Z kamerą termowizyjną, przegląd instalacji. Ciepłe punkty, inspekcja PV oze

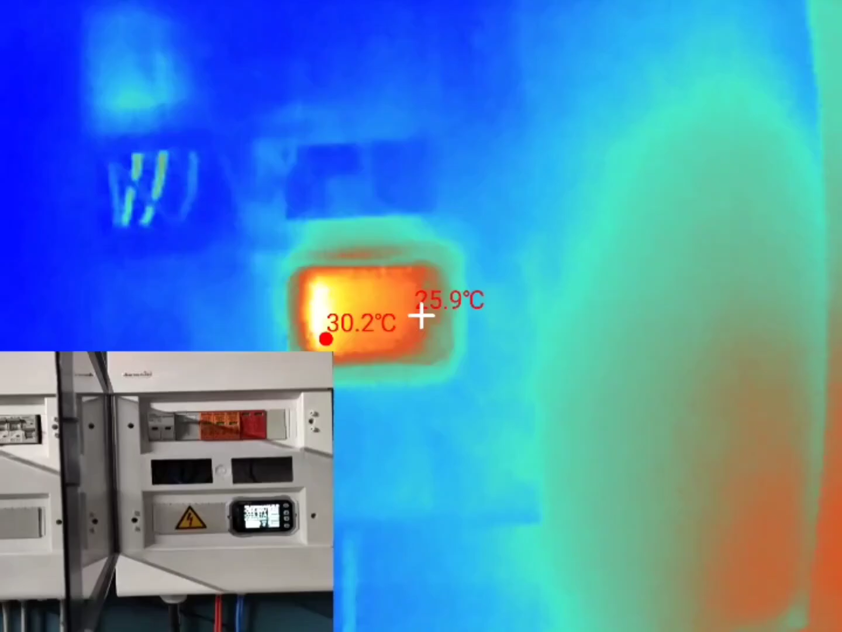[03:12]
jak powinny działać Więc będą wymienione Same przewody
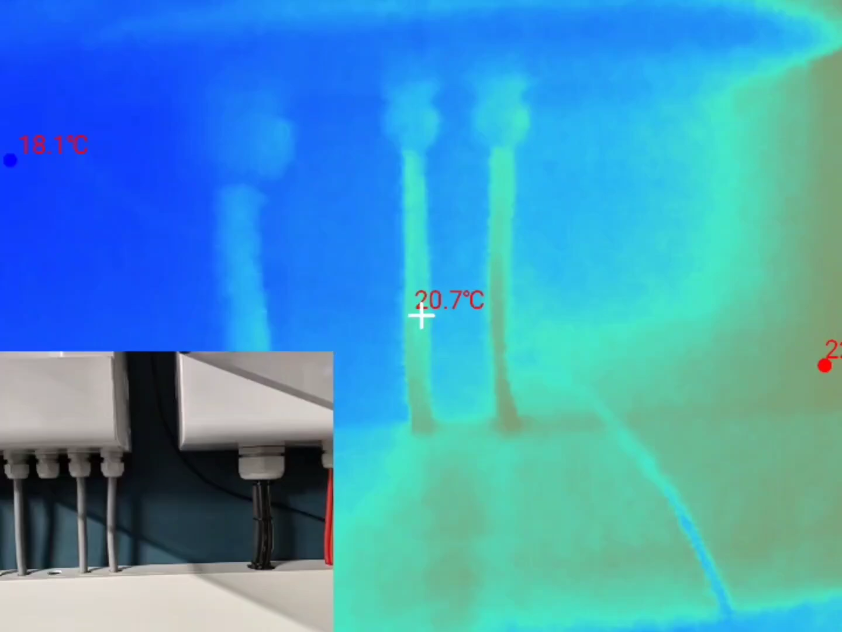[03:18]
On screen: spot 20.7°C
Osiągają temperaturę 20-21 stopni Także wszystko w normie No i mamy skrzynkę zasilania AC
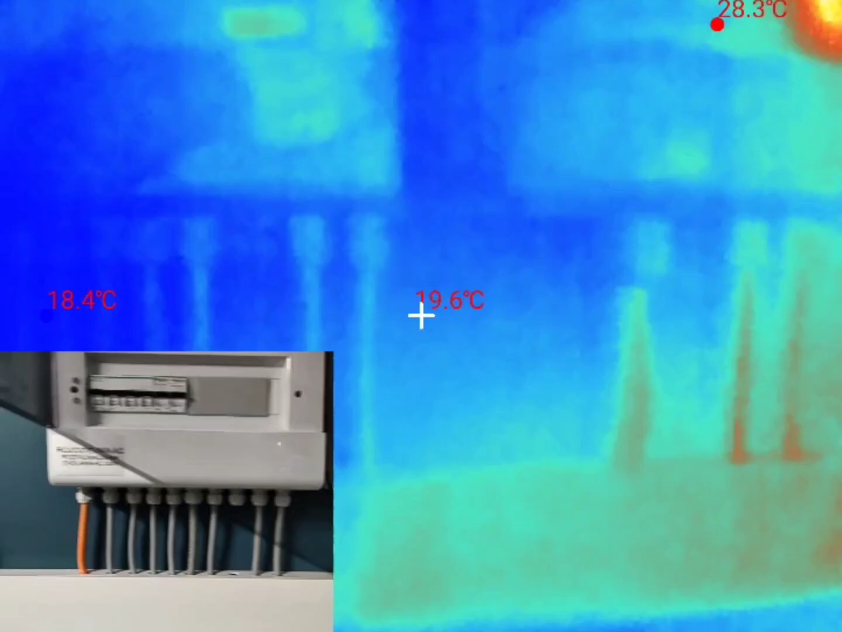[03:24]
On screen: spot 19.6°C
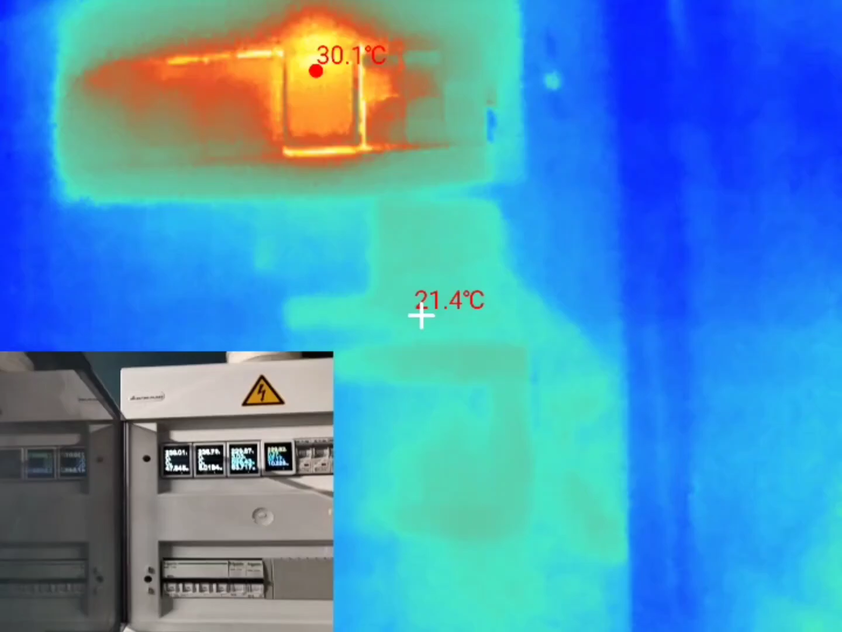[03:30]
On screen: max 30.1°C
Skrzynka AC w tej chwili Najcieplejszym licznikiem jest licznik poboru na pralkę i suszarkę
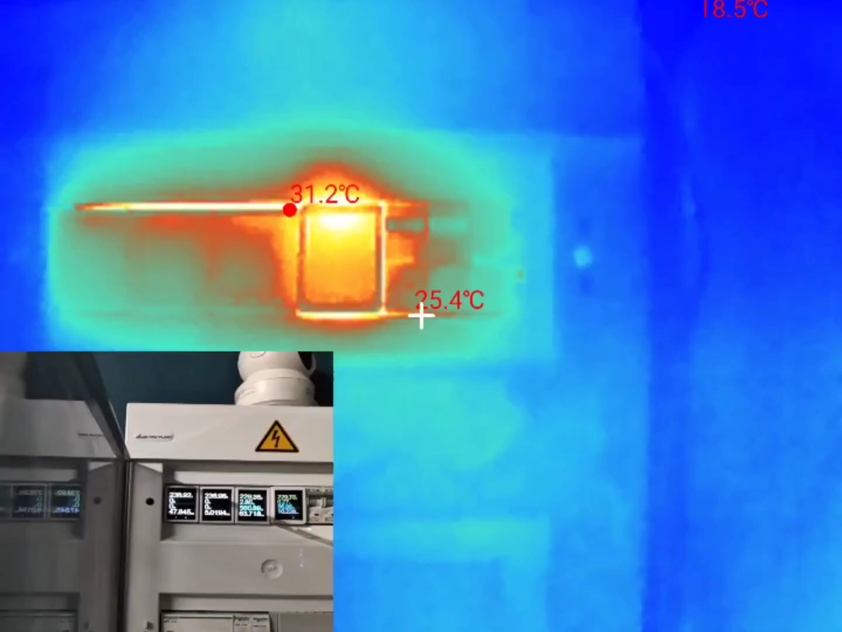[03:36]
On screen: spot 25.4°C, max 31.2°C
Czyli ten ostatni po prawej stronie On przed chwilą pracował
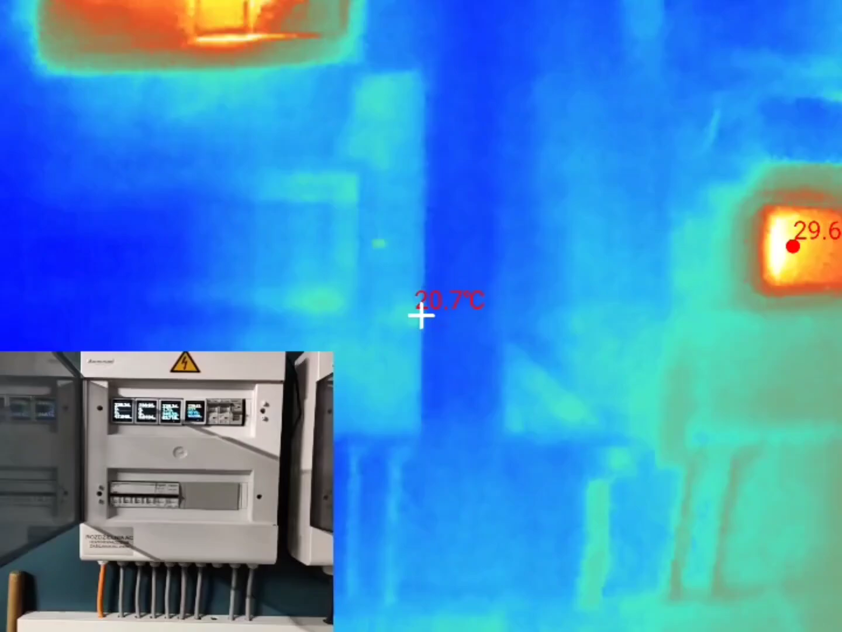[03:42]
On screen: spot 20.7°C
Pewnie za chwilę znowu jakaś prawa się włączy Bo prania dzisiaj dużo jest przygotowane No i kamera
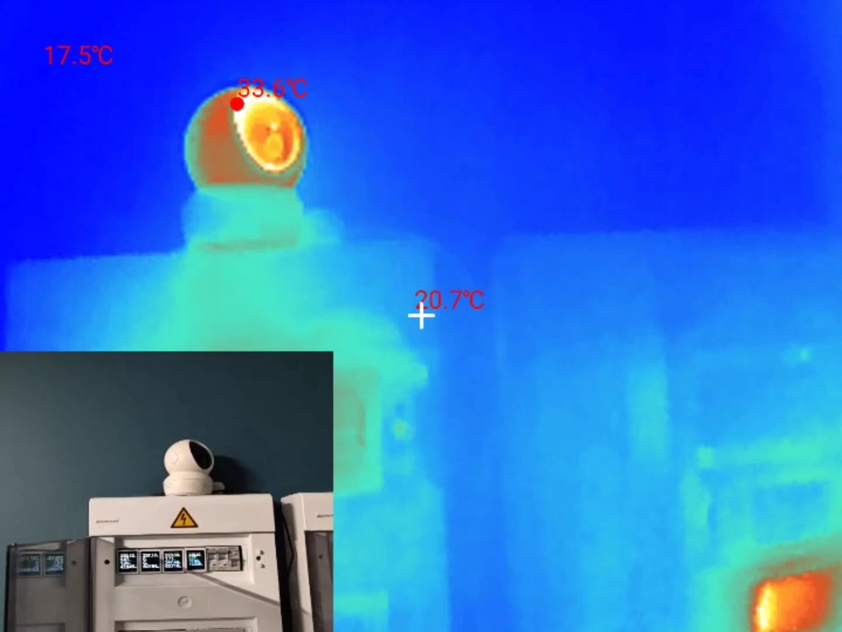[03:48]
On screen: spot 20.7°C, max 33.6°C
u góry też do monitoringu Tych urządzeń 33 stopnie
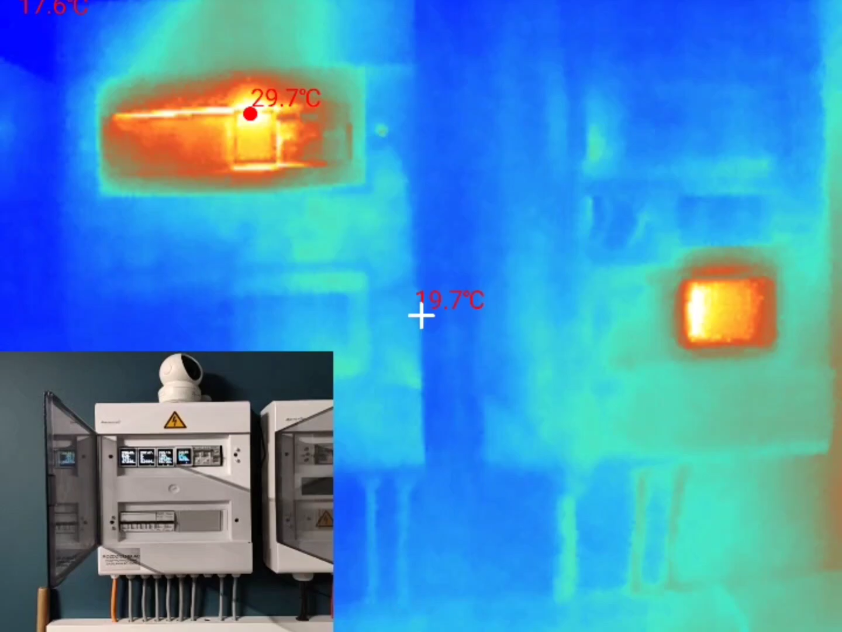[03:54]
On screen: spot 19.7°C
Sam licznik 29 Jak widzicie Najcieplejszy 30 stopni
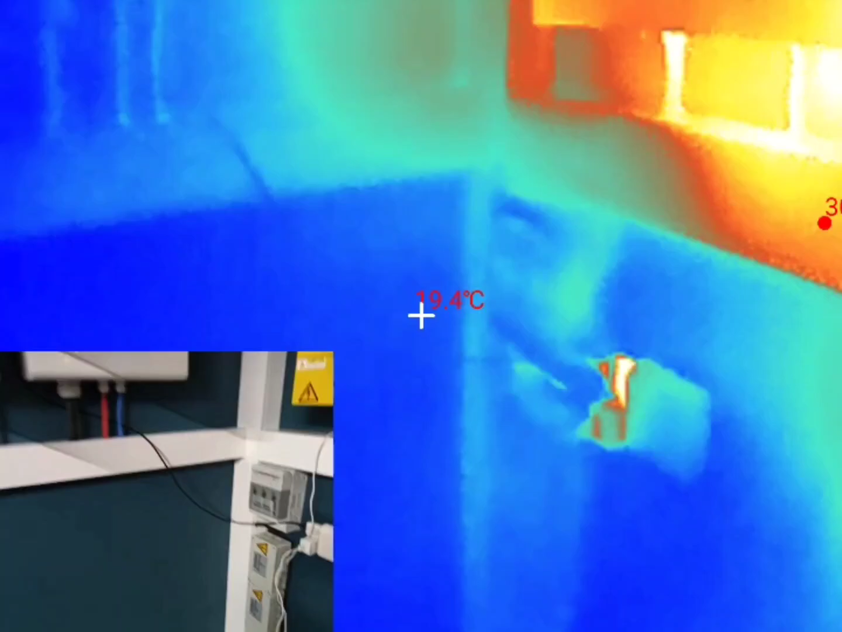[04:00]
Wszystko pracuje dobrze Tu jeszcze możemy rozłącznik baterii A zobaczcie W tej chwili na małym podglądzie 21 Amper jest
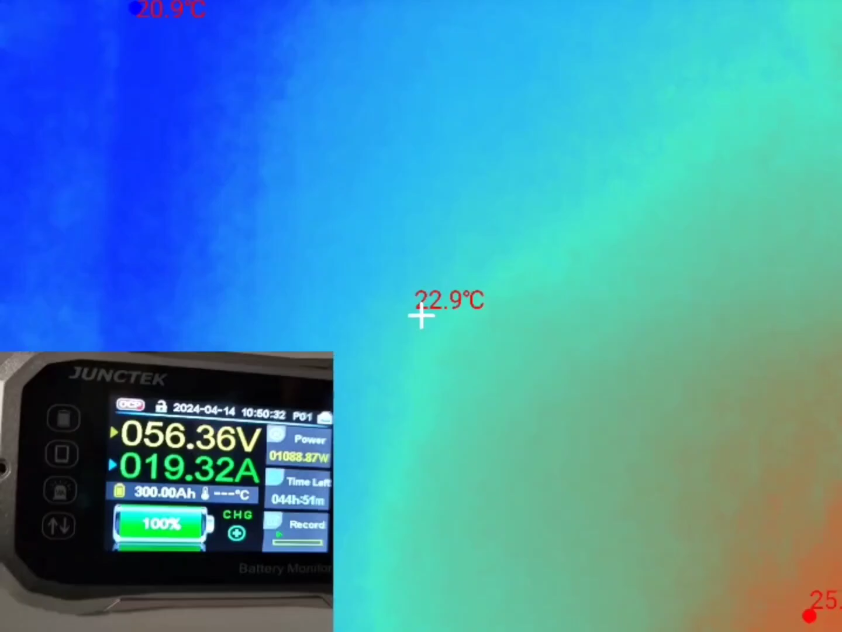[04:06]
On screen: spot 22.9°C
ładowany 20 Amper ładujemy magazyn energii 20-22 Sam rozłącznik
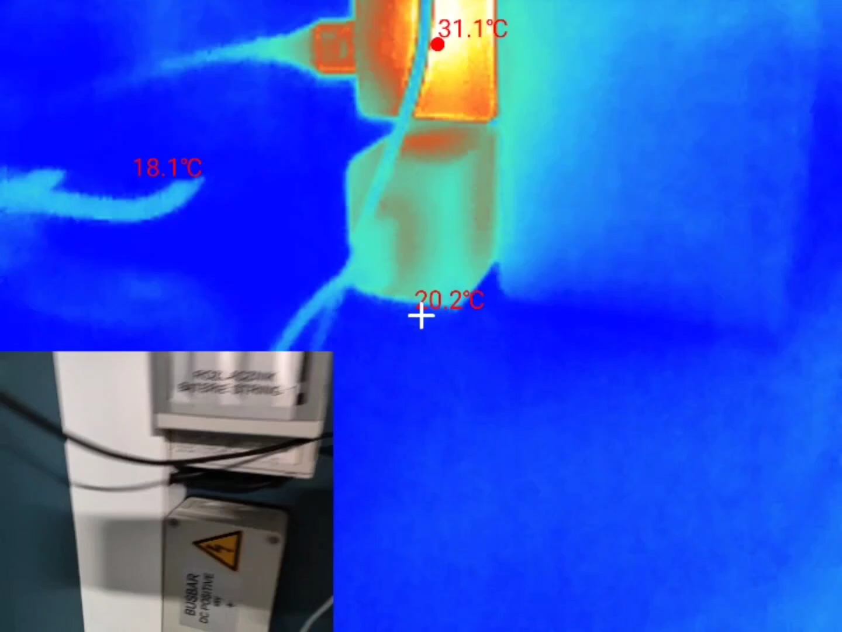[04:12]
On screen: max 31.1°C
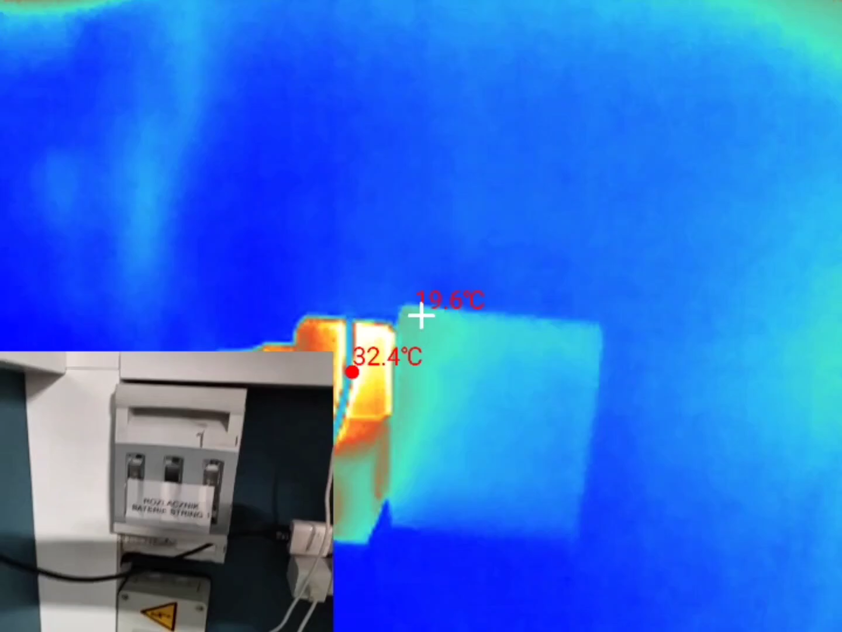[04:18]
Tutaj Tu jest oczywiście Gniazdko Które się grzeje znacznie bardziej Niż sam
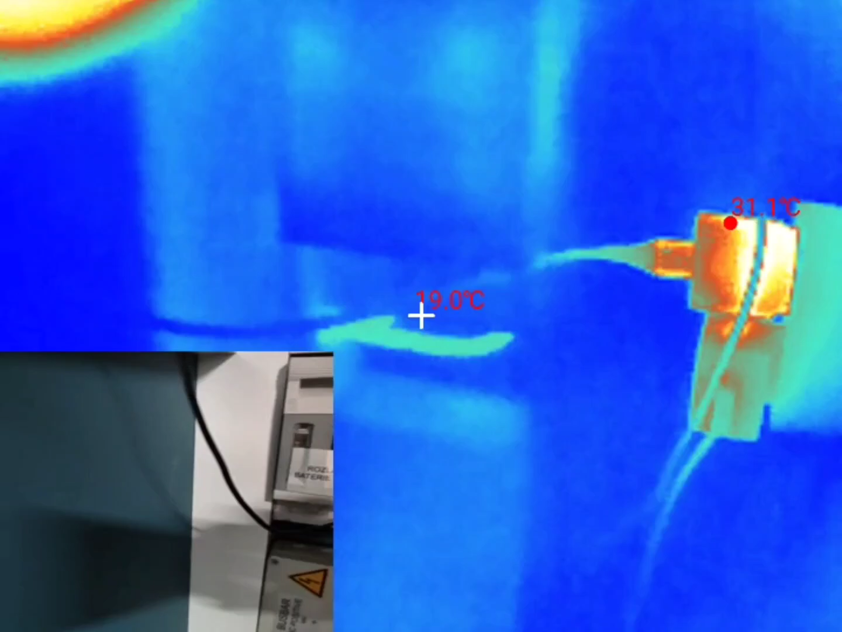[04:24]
On screen: spot 19.0°C, max 31.1°C
rozłącznik Sam rozłącznik ma tutaj dwa przewody Tutaj mamy temperatury 20 stopni
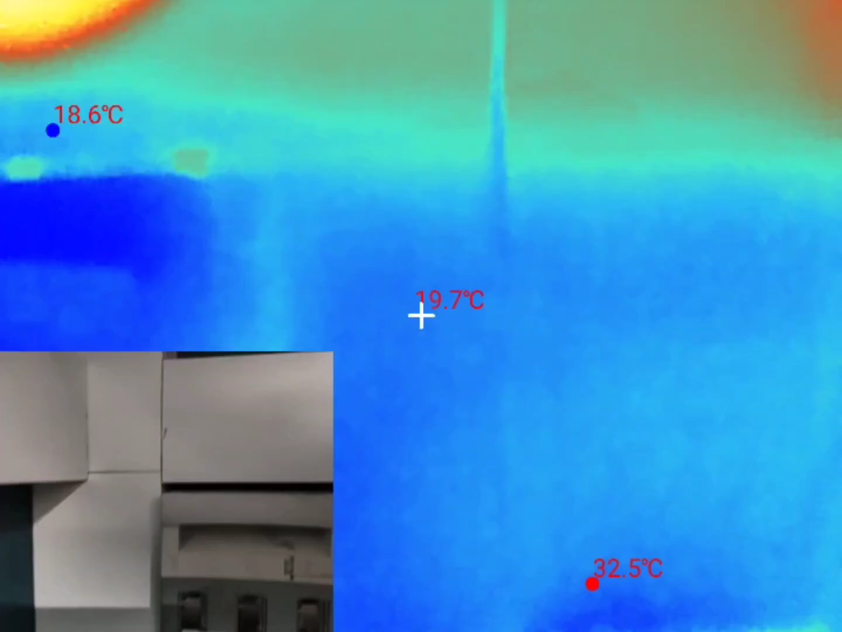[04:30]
On screen: spot 19.7°C, max 32.5°C, min 18.6°C
I u góry Tutaj możecie zobaczyć też 22 stopnie